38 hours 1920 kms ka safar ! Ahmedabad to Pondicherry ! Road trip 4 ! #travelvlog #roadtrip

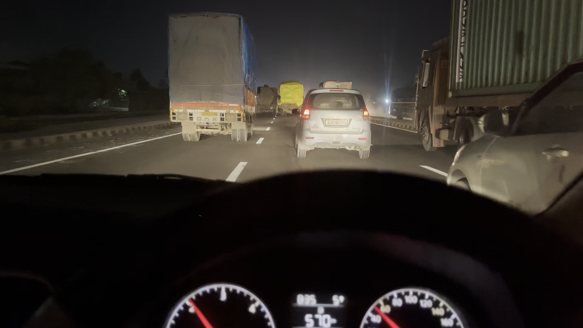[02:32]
ना सुस्पीड देख रहे हैं स्पीड भी कुछ नहीं है कोई खास स्पीड नहीं है 40-50 की स्पीड आ लिए और एवरेज भी अपना लाल परी की 31 से आ चुगी